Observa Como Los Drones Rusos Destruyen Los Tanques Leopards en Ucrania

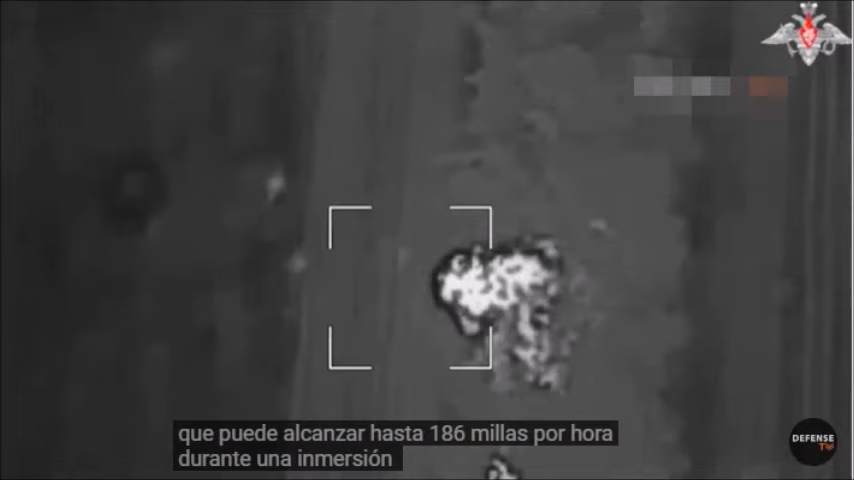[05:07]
towards the body of a Leopard 2A6 tank.
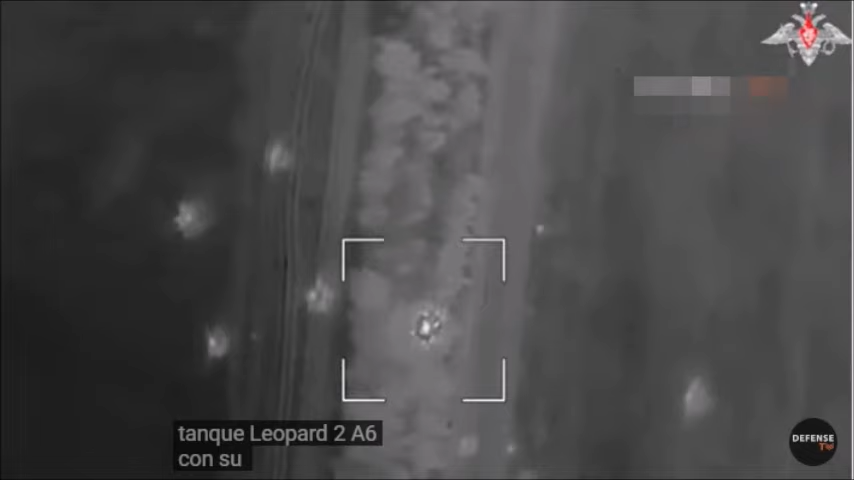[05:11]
With its high-explosive fragmentation and thermobaric warhead, the Zala Lancet 3 drone delivers a devastating impact,
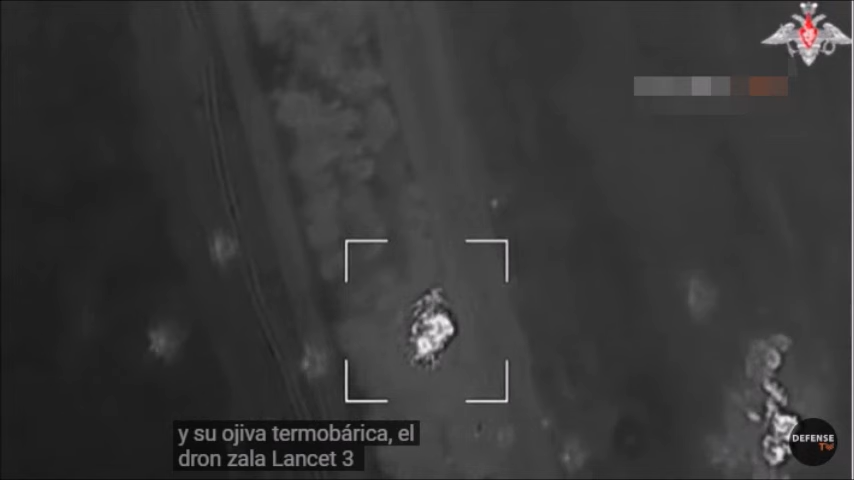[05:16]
effectively penetrating the tank's armor and inflicting severe damage.